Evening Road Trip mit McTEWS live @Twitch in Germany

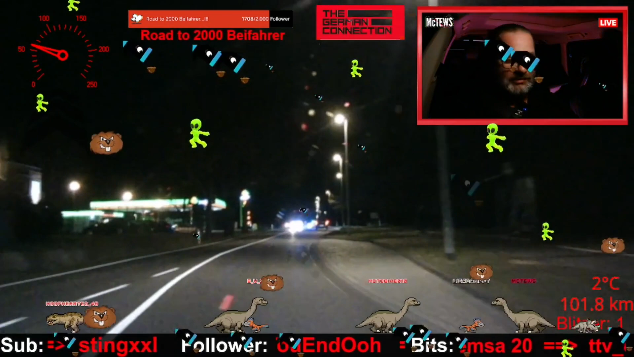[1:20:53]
Oh, Freunde, wie los, ey. 1,71 der Diesel. Dreh durch. Oh, guck mal, gibt neuen Petrol.